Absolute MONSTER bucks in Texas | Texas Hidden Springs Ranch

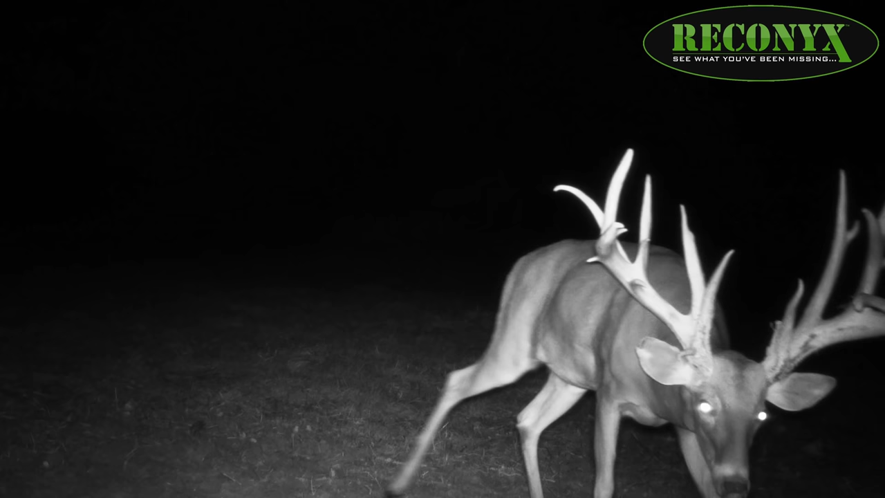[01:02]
shaped nose and we don't know how big he really is
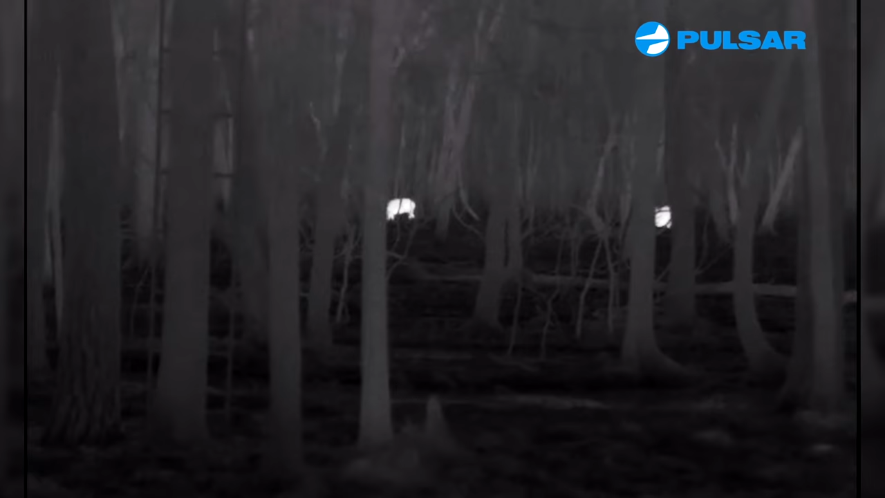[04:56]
nighttime but we use it for a variety of reason including finding down game
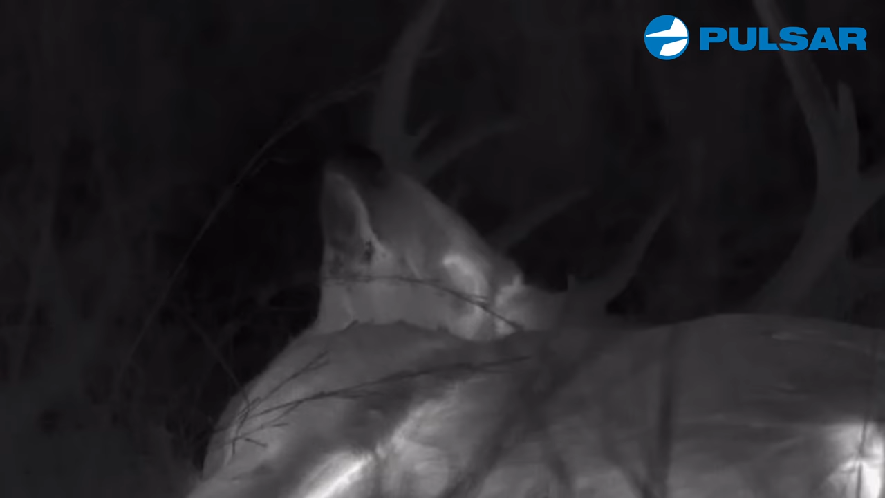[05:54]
excited let's stop and see where you right there there he is right there he's